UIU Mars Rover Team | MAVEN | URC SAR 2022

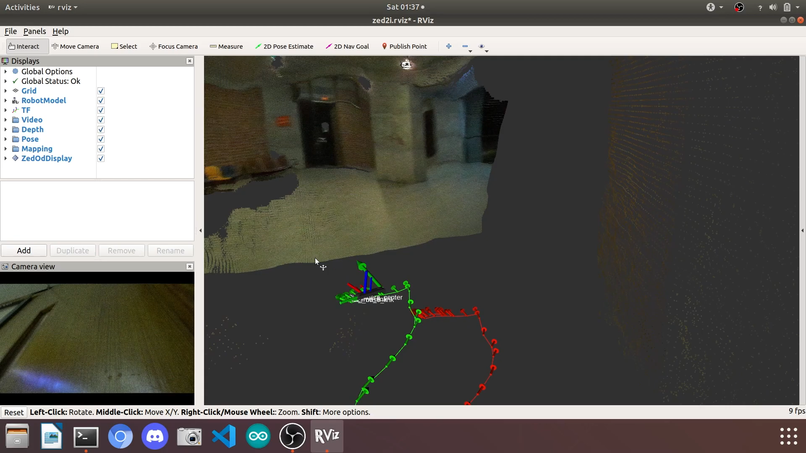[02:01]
The rover makes strategic planning decisions to traverse GPS waypoints using customized SLAM algorithm.
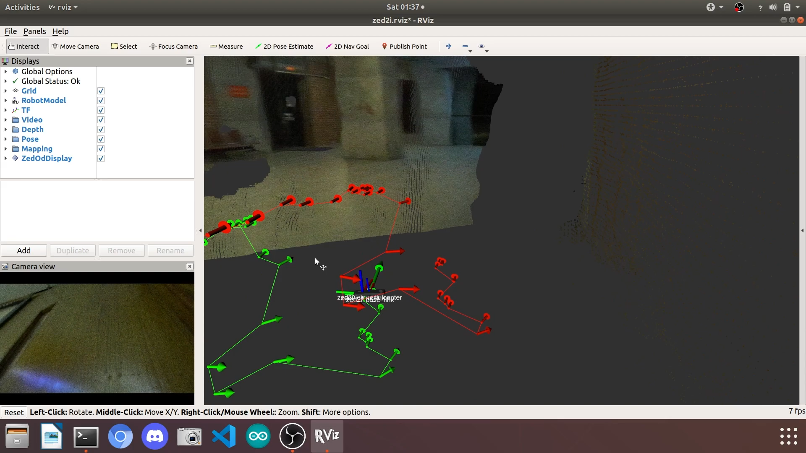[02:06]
Localization of the body alongside the global and local planner has been implemented using generated cloud points of depth sensing camera to traverse the objective.